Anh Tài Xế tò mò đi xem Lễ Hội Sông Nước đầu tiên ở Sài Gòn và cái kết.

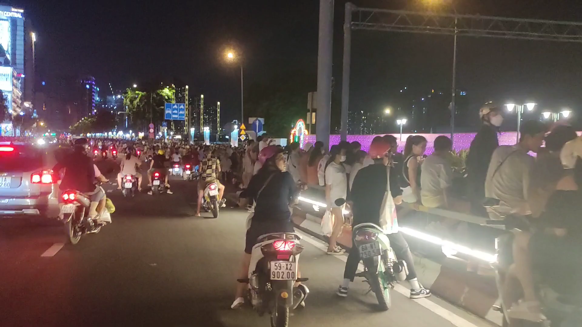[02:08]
Đấy, gần tới giờ mấy con bông này nên là người tập trung đổ về đây rất là đông.